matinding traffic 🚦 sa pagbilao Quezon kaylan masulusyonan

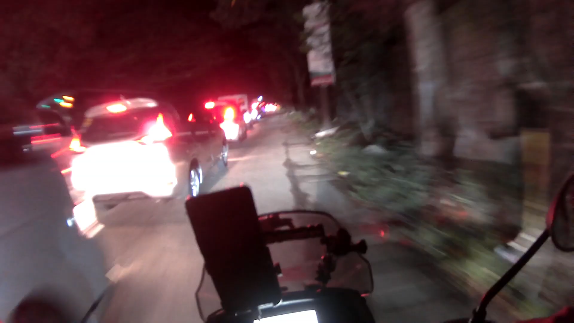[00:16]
So ayan mga master, nandito tayo sa pagbilaw.
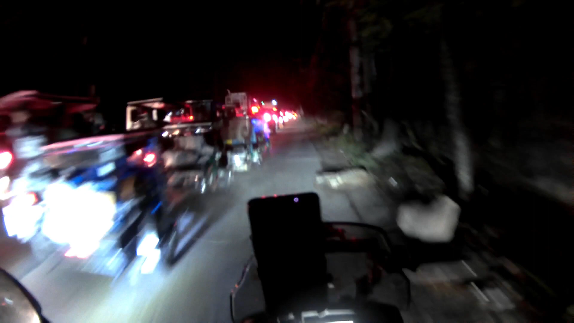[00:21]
Ayan, so katulad ng inaasahan natin dito sa pagbilaw mga master, grabing haba ng traffic. Yun o.
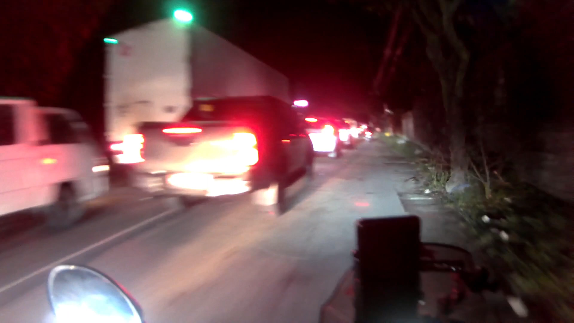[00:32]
So ganito ang nangyayari mga master pag
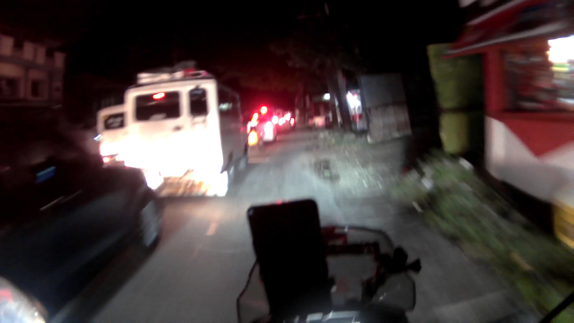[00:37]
bakasyon, no?
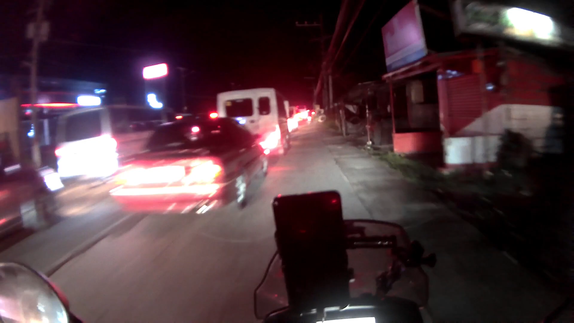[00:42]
Pag long weekend, yan, ganito nangyayari sa pagbilaw. So grabe yung traffic dito mga master, no?
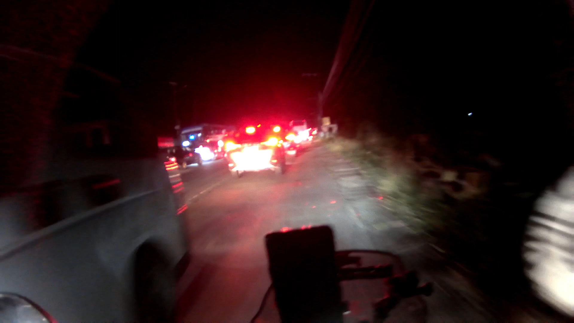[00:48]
Kung naka 4 wheels ka, so yun, talagang maiinip ka dito.
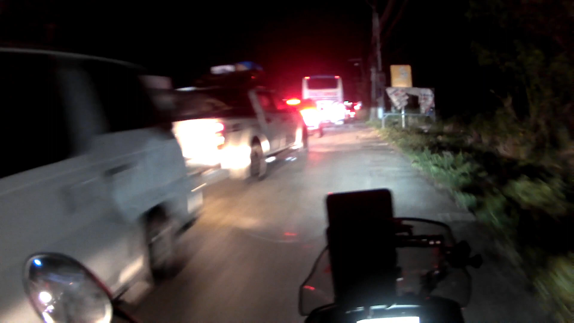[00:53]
So minsan pa nga yung iba dito nasisiraan, nag-overheat yung mga sasakyan nila, no?
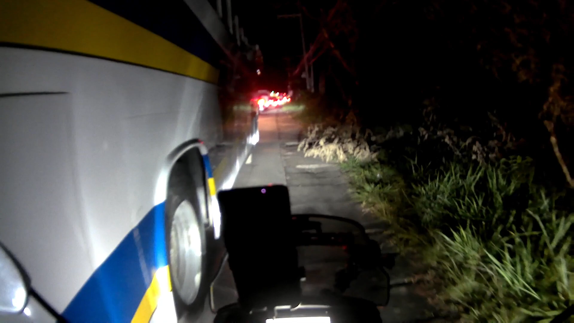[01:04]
Sa sobrang traffic. May butas dito.
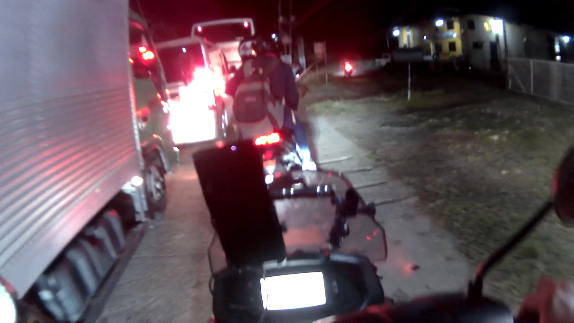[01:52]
Pero pag ganitong uwian, bakasyon, ayan, sobrang traffic dito mga master, grabe.
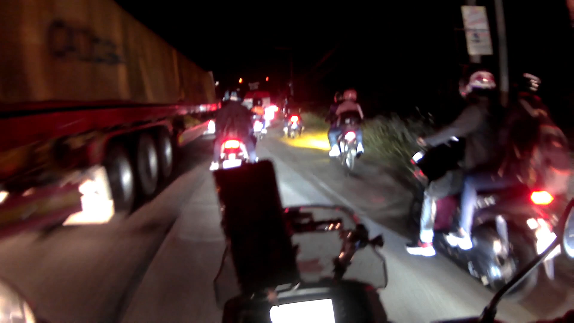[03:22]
Kalawag. Sirahan pa to. Sirahan ba yun? So, ayun naman yata, dito tayo sa gilid eh.
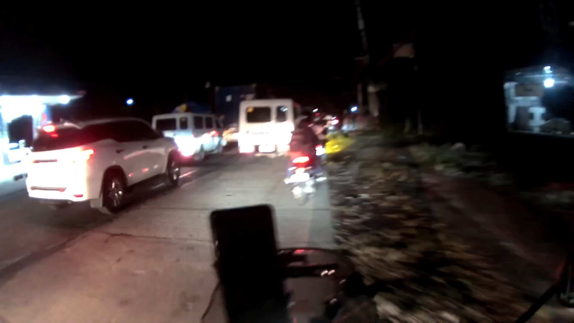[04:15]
Ganitong traffic yung magpapahiwalay ng mga grupo, eh. Pag traffic, nagkakahiwalay yung mga magkakasama. Siguro dyan lang to sa gitna, paglagpas sa gitna. Wala nang traffic.
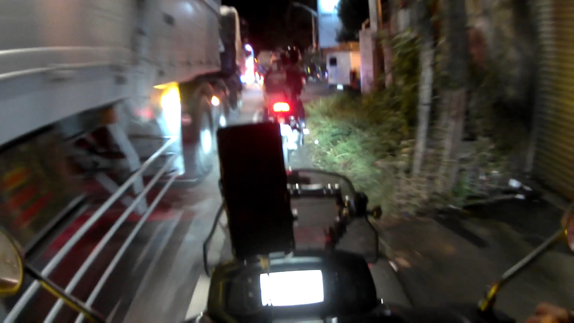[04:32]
Paglagpas ng tulay. No. Oh, may naka ano pa dito ng ano?
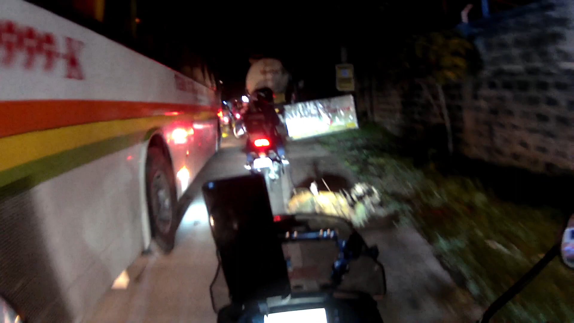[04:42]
Truck. Pagkatulad niyan pag ganyan, no. May yung nasira ang ganyan, no. Wala na. Kaharang na naman. Kaya kalimitan talaga ang umuwi sa
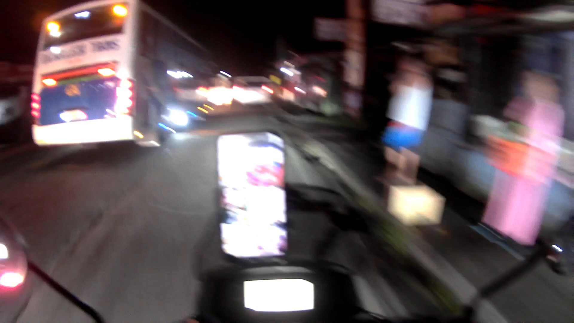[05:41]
Yan mga master, oh, may namimigay dito ng libreng pancit.
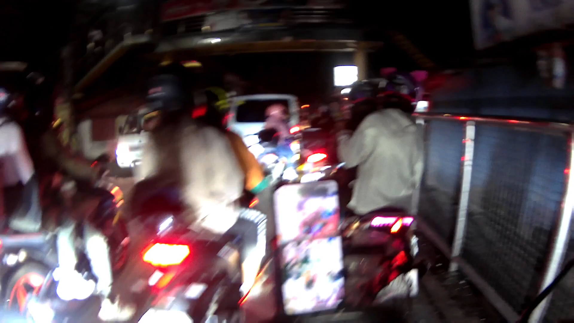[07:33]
Kaya demolish na nila yung mga bahay sa gilid, oh.
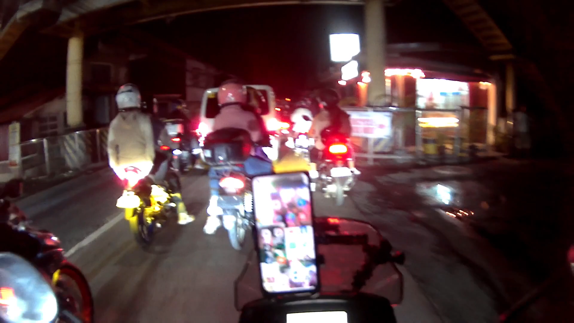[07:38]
Road widening nila, no?
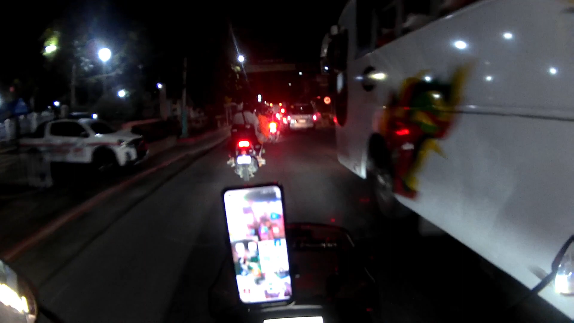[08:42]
Ah, diyan lang talaga traffic oh, dito wala na oh.
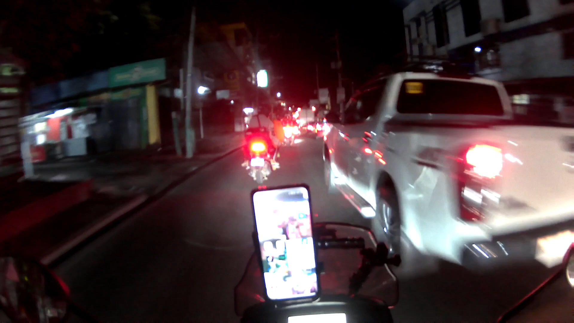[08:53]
Halos wala nga kasalubong eh. Puro papunta doon eh, no? Hoy. Lob, nag-counter flow yung bus. Siging. Tiring, tiring.
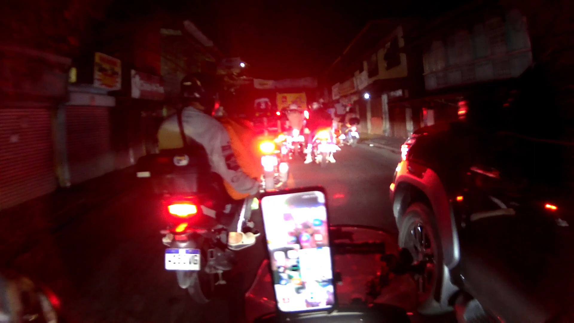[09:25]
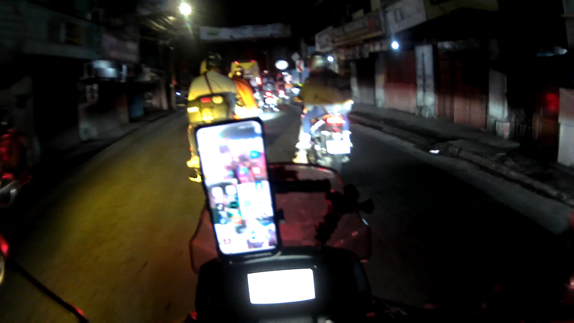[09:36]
Ano, counter flow na to. Yan, paglagpas dyan sa tulay, maluwag na uli. Ah, talagang pinaka-counter flow nila, oh. May nagtatraffic ata, eh.
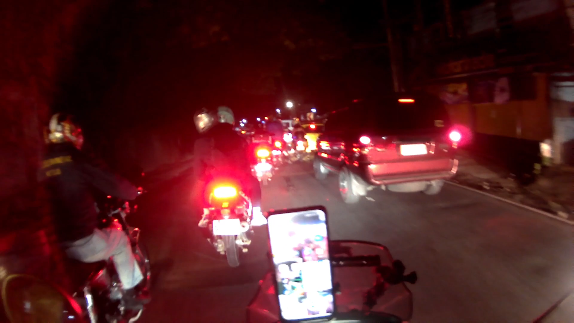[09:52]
Ay, ayan, oh. Ayun na, paglagpas dyan, okay na uli ang traffic. Ang dami naman nag-aasikaso ng traffic.
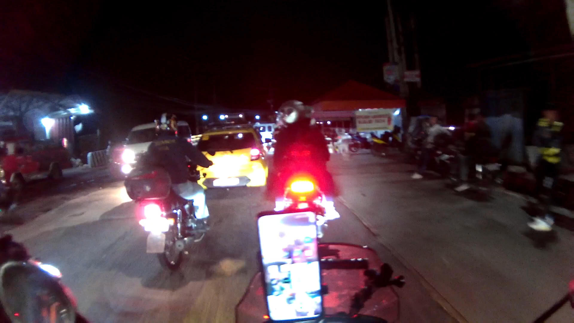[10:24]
Kaya lang, masikip lang talaga yung kalsada. One lane lang.
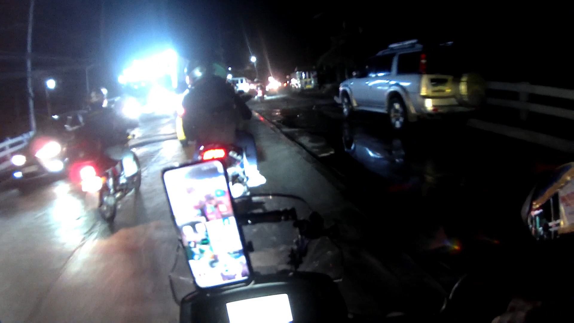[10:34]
Kaya pagdating mo dito sa Tulay, okay na ulit. Tit-tit-tit-tit-tit.